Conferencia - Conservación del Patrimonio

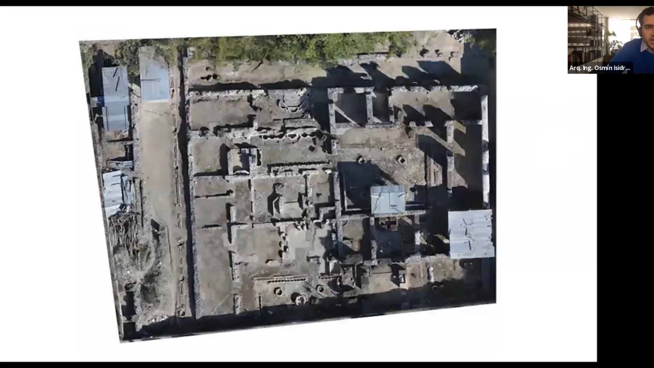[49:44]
Este es, calculo yo, será una vigésima parte de lo que fue el convento, ¿verdad? Era inmenso. Y bueno, pues lo más interesante y novedoso, como decía, de este proyecto, pues